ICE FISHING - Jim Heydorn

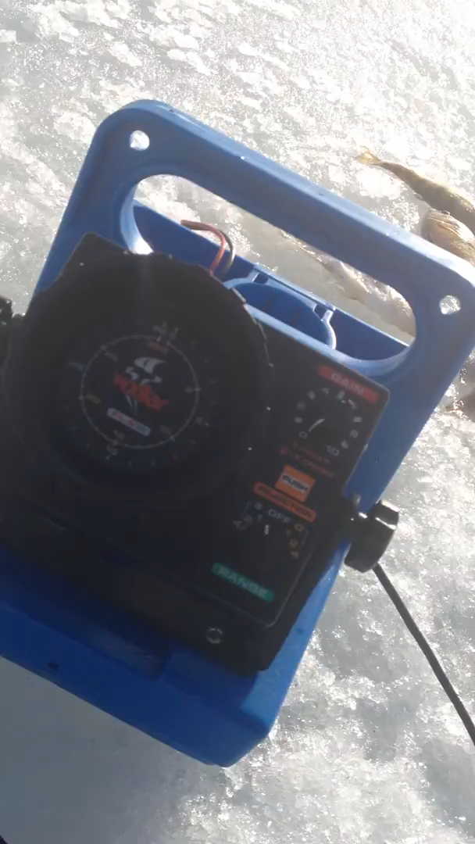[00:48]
Vexilar I don't know if this camera is picking up any sonar stuff but